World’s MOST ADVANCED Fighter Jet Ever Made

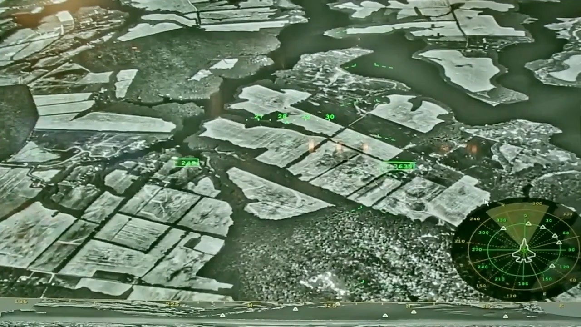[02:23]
Fidelity is, you know, like flying around at night. It's not the best. Yeah. It doesn't turn night into day. No, no. Yeah.